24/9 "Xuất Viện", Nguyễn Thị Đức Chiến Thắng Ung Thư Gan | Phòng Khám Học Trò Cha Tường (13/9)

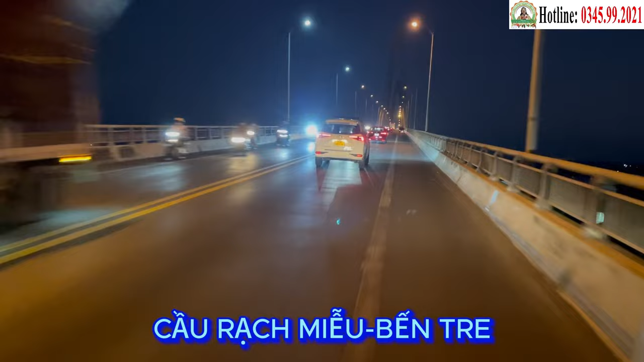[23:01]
địa phận giáp ranh của tỉnh Tiền Giang và Bến Tre.